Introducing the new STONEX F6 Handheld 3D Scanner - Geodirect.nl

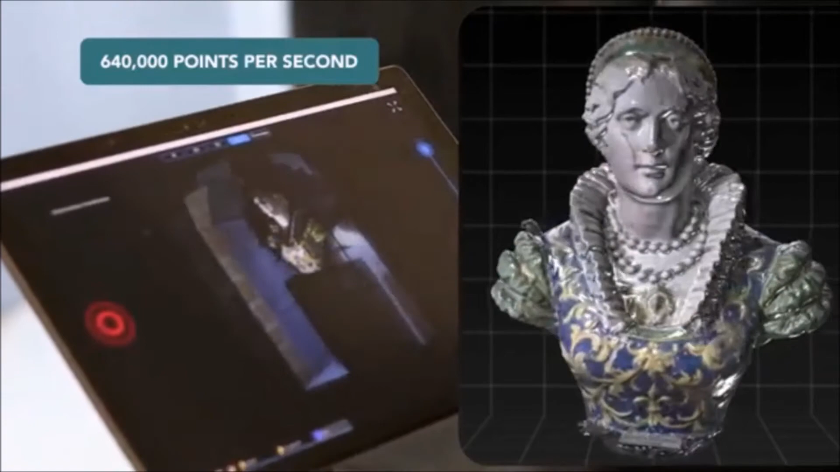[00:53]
capture detailed objects and hard-to-reach areas
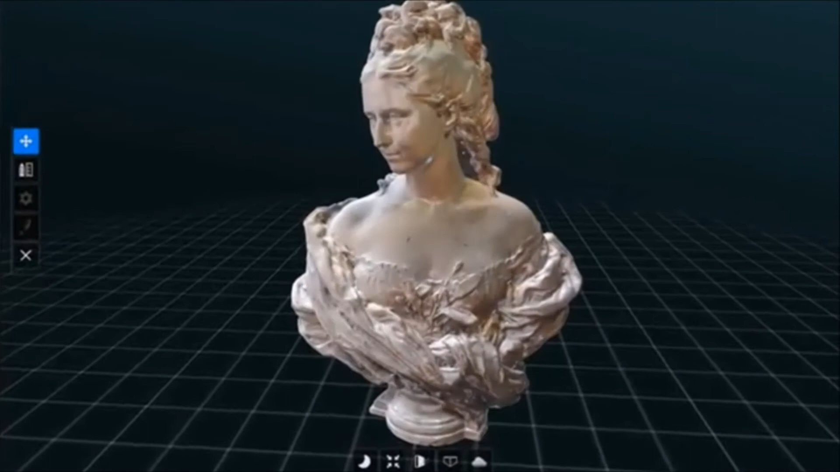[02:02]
IR camera for color texturing echo
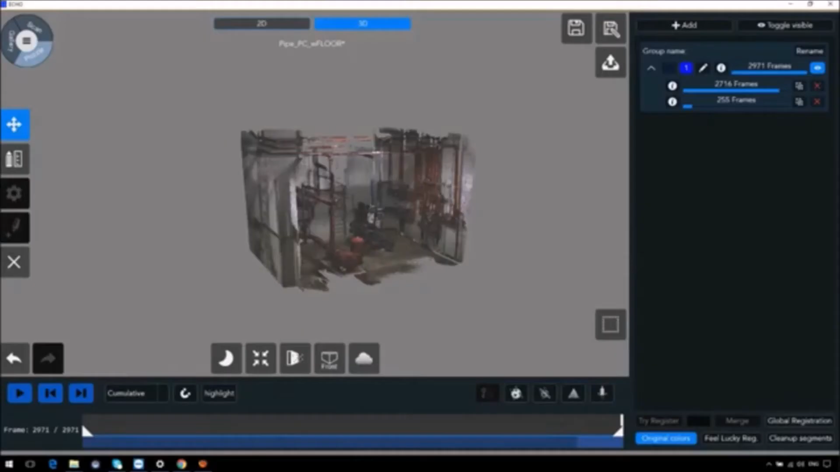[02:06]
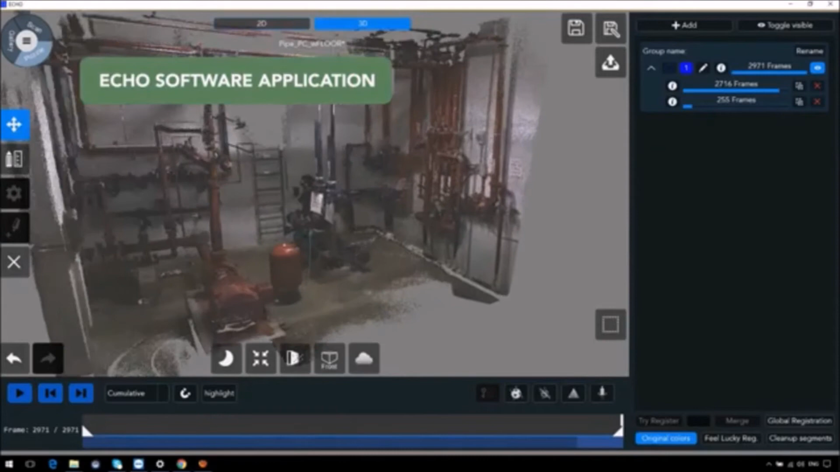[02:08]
mantis visions exclusive software provides powerful post-processing tools including high-quality registration noise filtering